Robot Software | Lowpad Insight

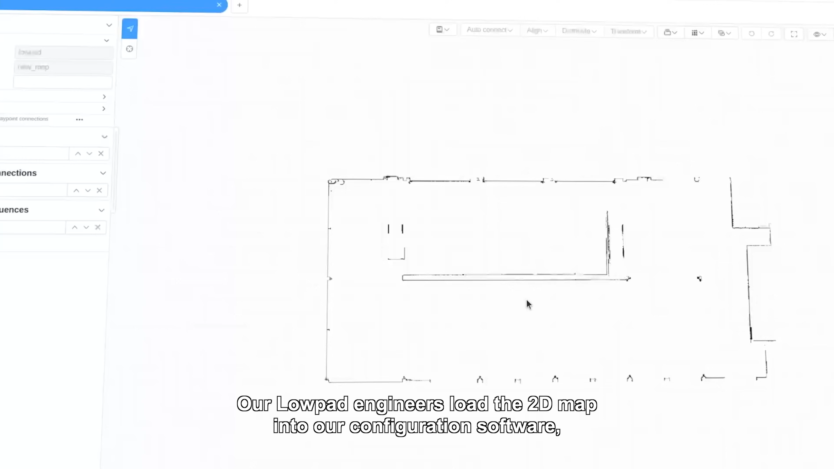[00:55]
Our Lopet engineers load the 2D map into our configuration software, the world editor. In this editor all possible routes and actions can be configured.